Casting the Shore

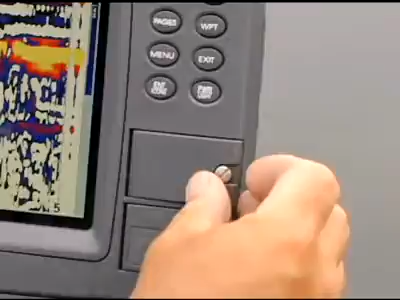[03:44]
I've got a big Lorenz 38 there. And I'll tell you what, to find these breaks like we're fishing, really key, aren't they?
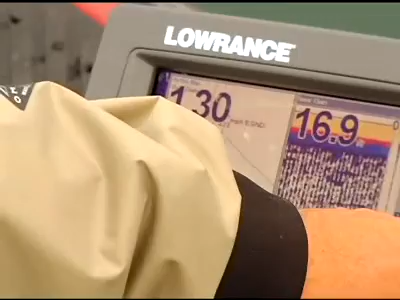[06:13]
Last time I was here which was I don't know maybe a month ago I was all these green drifts but today I've gone with a blue so I can see exactly where I've gone.